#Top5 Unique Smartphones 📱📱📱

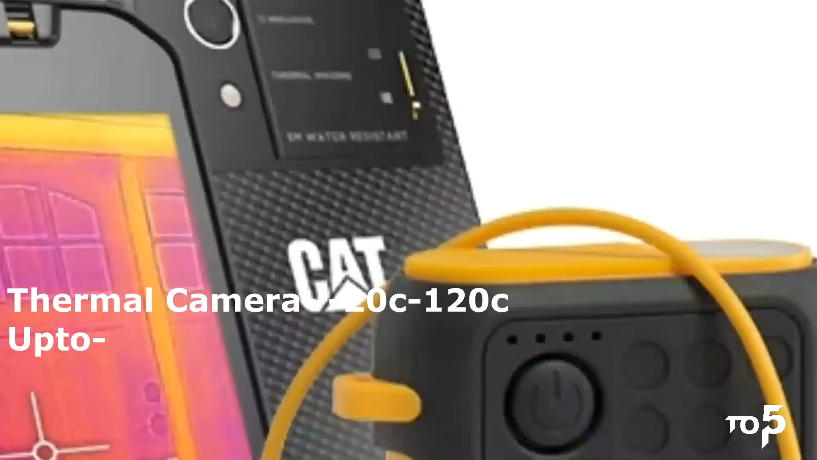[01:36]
It measures the temperature up to 30 meter of distance.